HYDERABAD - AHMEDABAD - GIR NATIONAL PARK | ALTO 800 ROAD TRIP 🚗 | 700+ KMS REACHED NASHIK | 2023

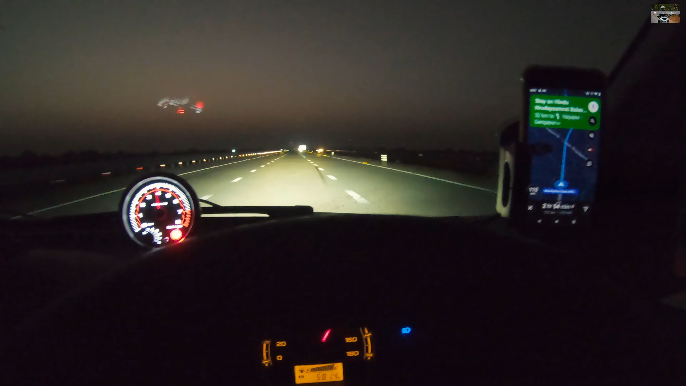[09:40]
eta is now 9 37 pm you know what's fascinating i'm doing almost 120 kmph and i'm still not over speeding 120 kmph is the speed limit on this highway crazy it is so guys so guys this hindu ruday samrath highway is samrudhi expressway or samrudhi mahamark superb experience i really wanted to drive on this highway and this time it's done
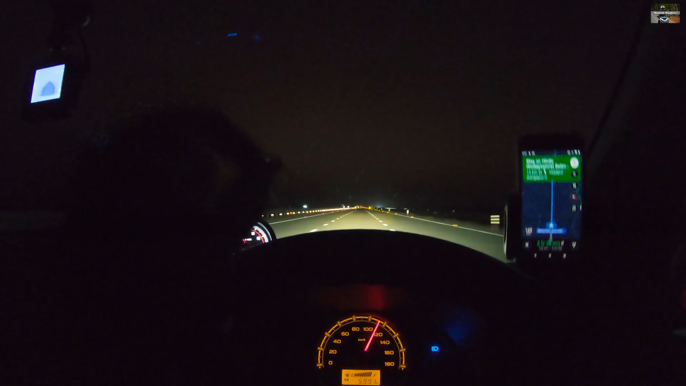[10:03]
and it's a very big road as well as i'm talking about 14 kilometers and i don't know how the road but i really loved the experience of samrudhi mahamark brilliant piece of engineering all right so it's almost time to leave the samrudhi mahamark this is showing the exit that is 1.7 kilometers and it is directing us towards vajapur rangapur road so i don't have any idea about this but it's